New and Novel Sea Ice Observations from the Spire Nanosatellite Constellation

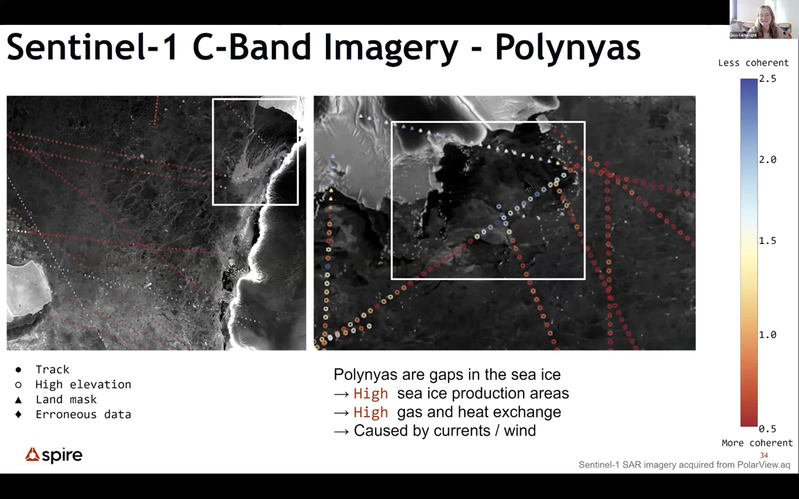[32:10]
Polyneas here. And then we've got the red over the ice and the blue over the water. And it's important to know where polyneas are. Probably don't need to tell you guys that. So large leaves. These are very valuable to have a look at, especially if we're considering our sea ice altimetry. If we can identify the leaves, then it would be good to have an idea of where the sea surface is so that we can effectively measure the free board of the ice. And they show up nice and coherent due to their still and flat nature in our data. This is a lead shown in the middle here.
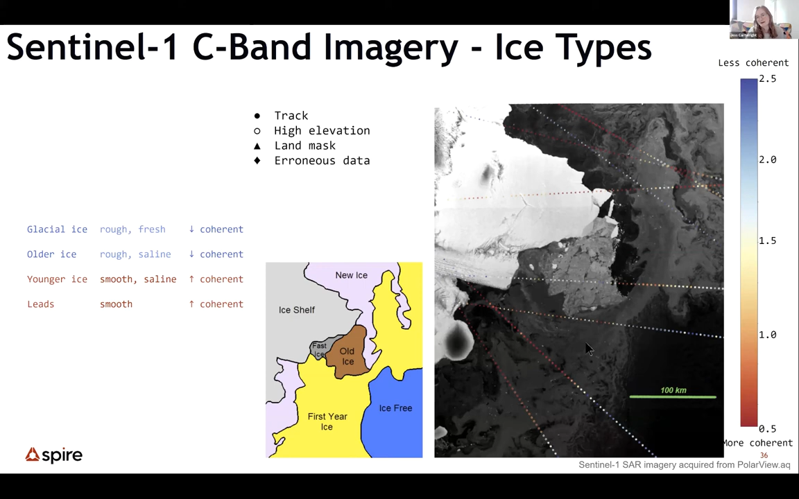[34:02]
And you can really see that transition in our tracks because we go from red to yellow to blue back to red and then off to yellow and blue. There's also this nice ice free area here in the bottom right, which is showing up nice and blue in our tracks.